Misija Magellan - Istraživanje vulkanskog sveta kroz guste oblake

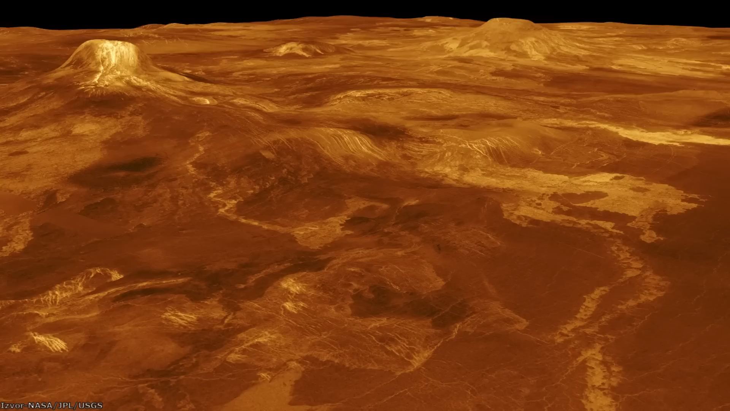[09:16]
a po završetku trećeg ciklusa ukupno je mapirano 98 procenata venerine površine u sjajnoj rezoluciji od samo nekoliko stotina metara po pikselu.
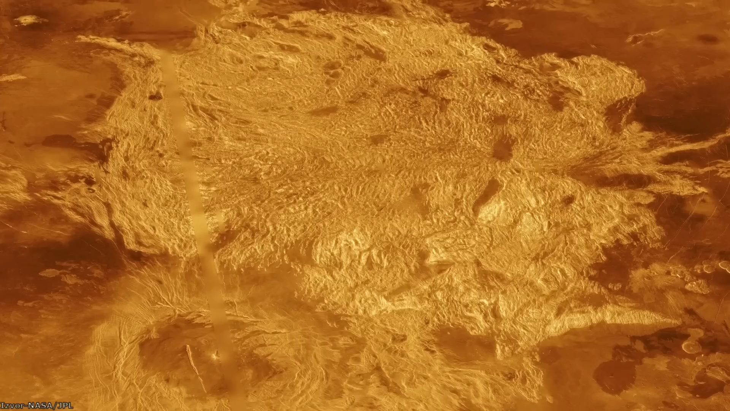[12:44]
uzvišenjima i udubljenjima visine nekoliko km koje je nazvan Tesera, zbog toga što su ruski naučnici koji su analizirali podatke sa Sonde Venera 15 i 16,
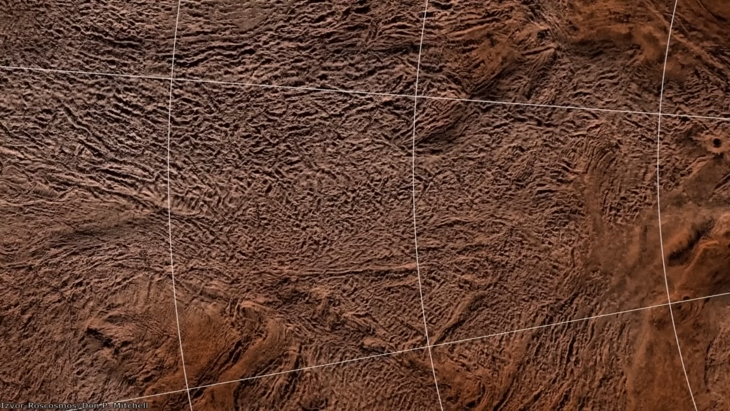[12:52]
primetili da teren iz orbite pomalo liči na parket,
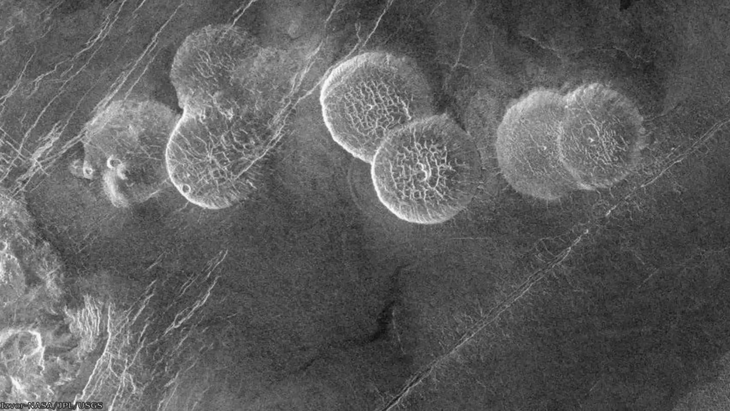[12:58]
a ovaj teren je također ispunjen neobičnim vulkanskim kupolama koje su često grupisane.
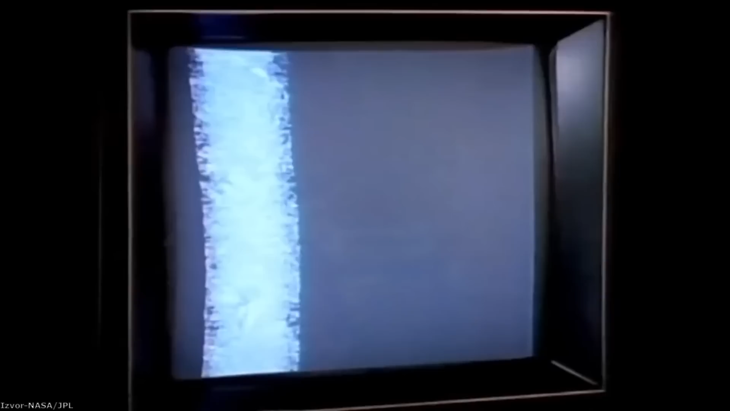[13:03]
Na površini su također zabeleženi brojni kanali nastali uslijed tokova lave,
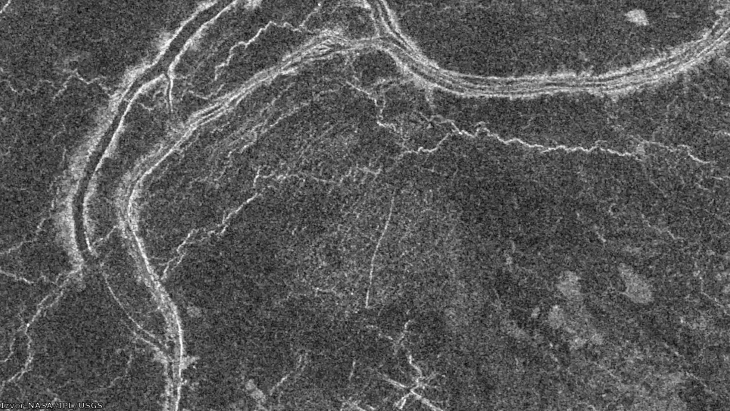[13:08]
poput ovog kanala u regiji Fortuna Tesera, ili ovog izrazito neravnog terena u regiji Afroditetera,
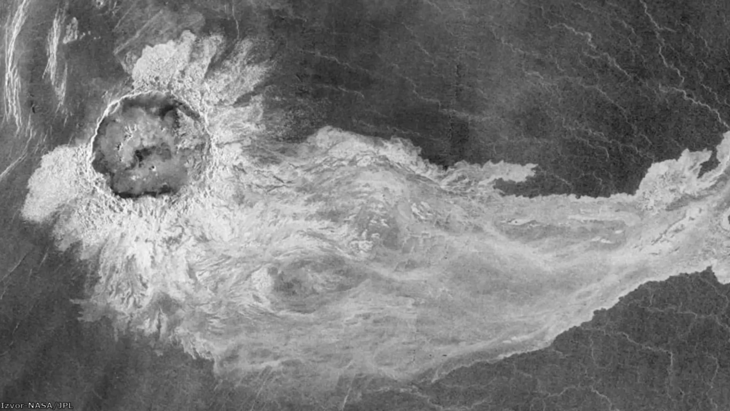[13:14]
a također su jasno vidljivi tokovi lave izazvani udarima asteroida, poput ove fotografije kratera Adams koji ima 87 km u prečiku.
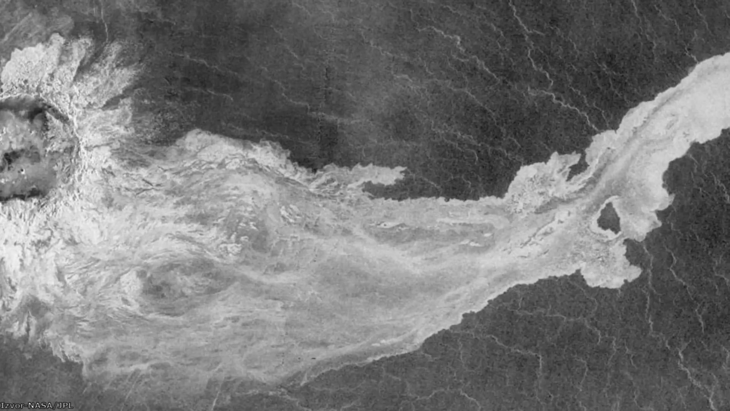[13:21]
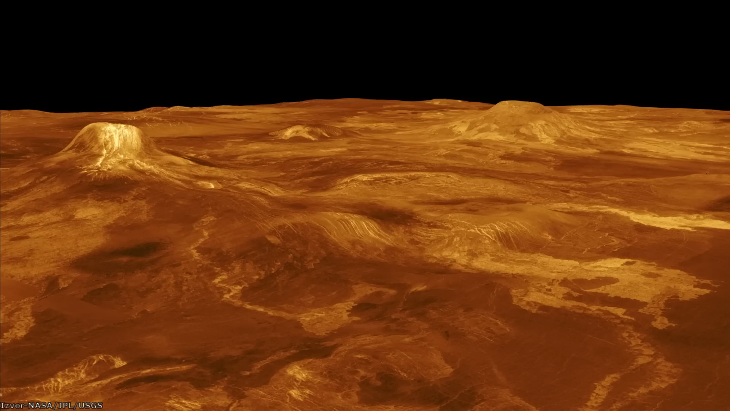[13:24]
Kombinacija topografskih podataka sa stereofotografijama koje je zabeležio Magellan,
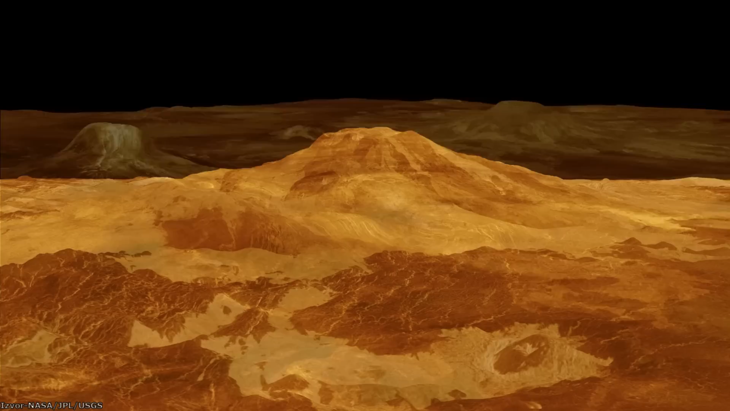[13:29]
zajedno sa podacima o oboji površine koje su prikupile Venera sonde, omogućilo je stvaranje fantastičnih 3D mapa terena, koji predstavlja otprilike četvrtinu celokupne površine planete, a što nam pruža neprikosnovan pogled na ovaj svet.
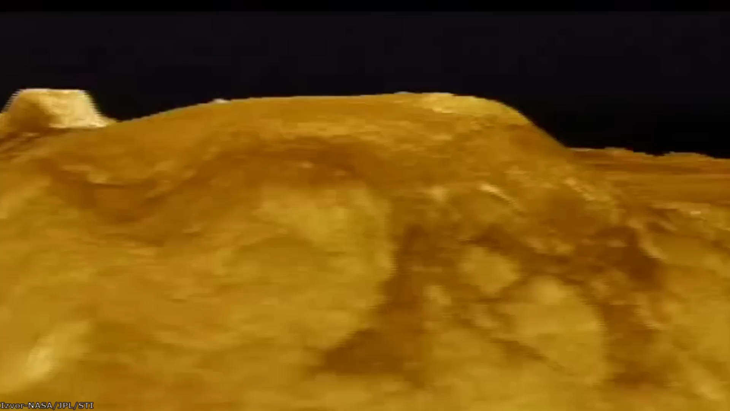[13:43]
Gledano iz ove perspektive,
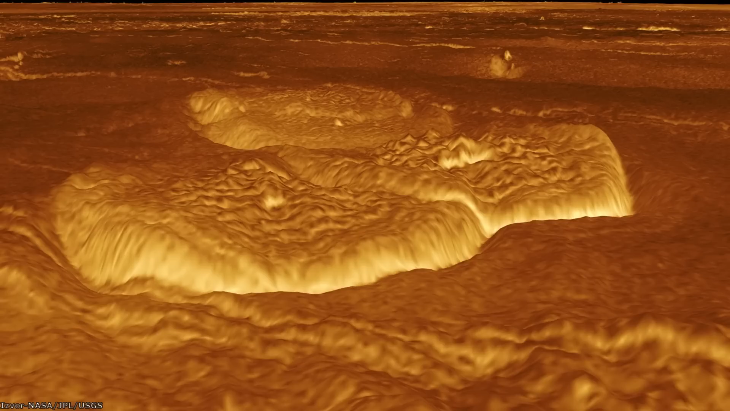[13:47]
vulkanske kupule iz Alfa regio zaiste izgledaju impresivno i vidimo da su uzdignute u odnosu na okolni teren, a ova divna fotografija pokazuje pejzaž u oblasti nazvanoj Farma kratera, gdje vidimo tri blisko grupisana kratera, svaki sa pojedinačnim prečnikom od preko 40 km.